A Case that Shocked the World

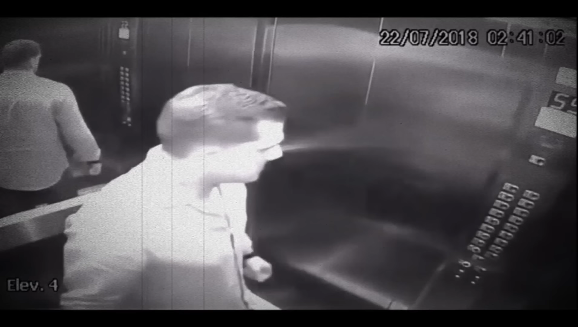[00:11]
Luis Felipe Manvaler's vicious attack. Tatiana is shown frantically pushing buttons to close the elevator door before Felipe enters, but his brute strength and determination prevail.
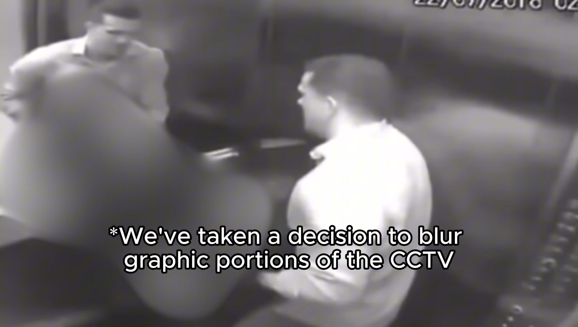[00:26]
Felipe storms into the lift and immediately overpowers Tatiana,
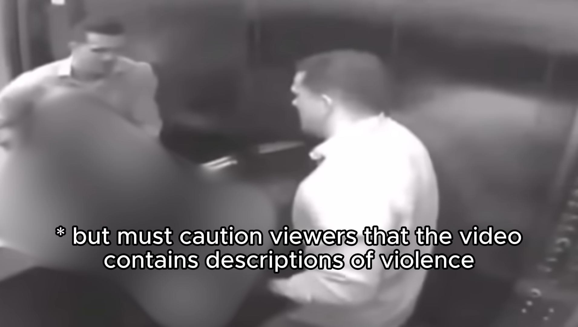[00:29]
throwing her battered body ruthlessly into the walls as she screams in agony and fear, trying futilely to fight back.
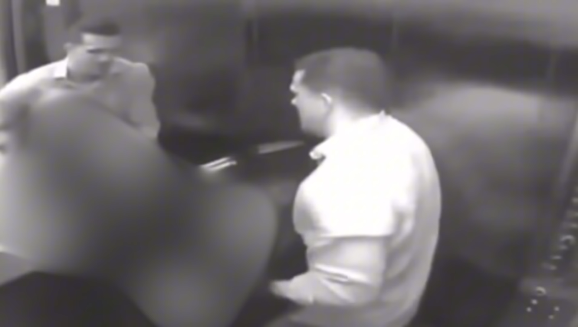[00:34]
These are Tatiana's final moments before an unspeakable tragedy would unfold at the hands of the man who had vowed to honor and cherish her.
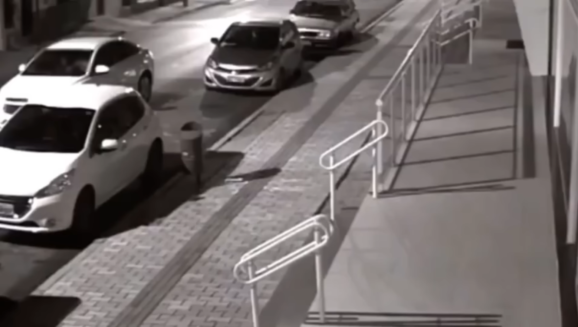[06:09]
CCTV captured the moment that Felipe's car stopped outside their apartment building. This footage shows the couple arguing in the car, and Felipe strikes Tatiana a couple of times across her face.
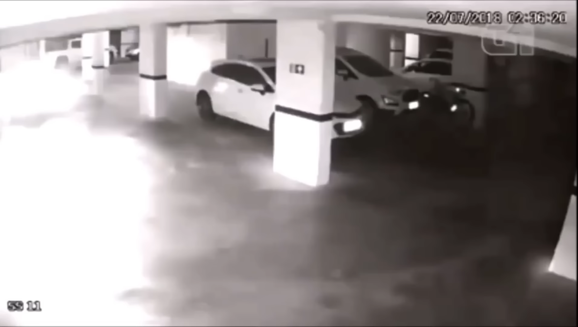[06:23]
Not done yet, he then drives to the parking garage of their apartment building, and here the altercation continues.